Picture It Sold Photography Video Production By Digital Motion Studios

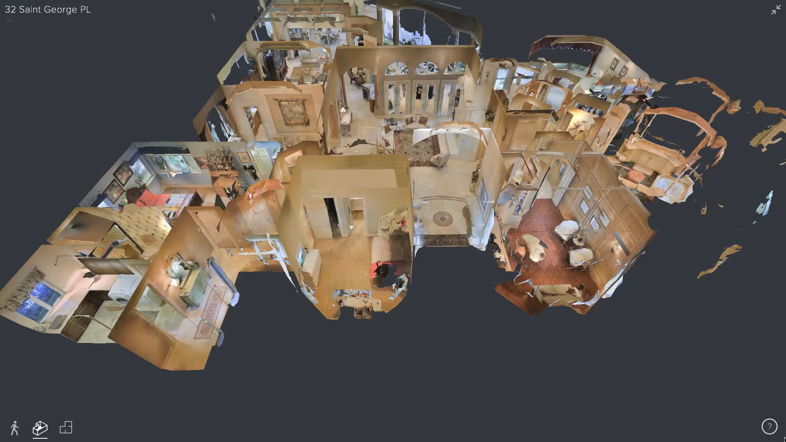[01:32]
potential buyers can see a photographic floor plan
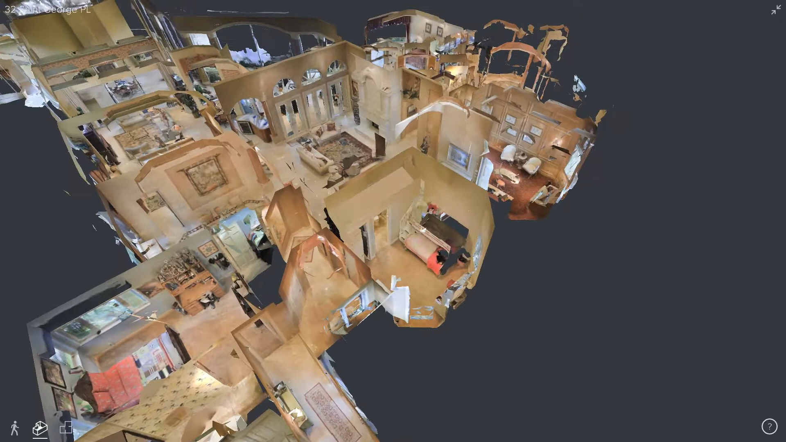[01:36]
than see the property from a completely unique 3D floor plan view.